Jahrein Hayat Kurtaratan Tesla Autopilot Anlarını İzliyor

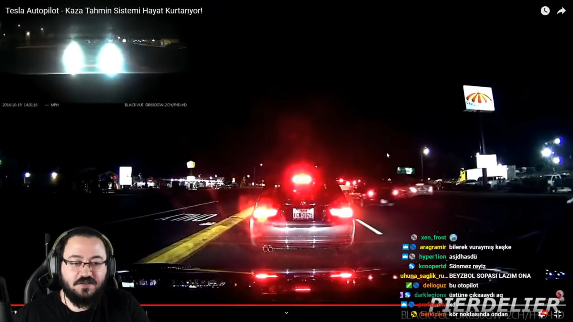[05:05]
Nasıl that just saved your life? Everybody stop samanakoyim. Herkes durmuş. Sen niye? Ne yapıyorsun oğlum?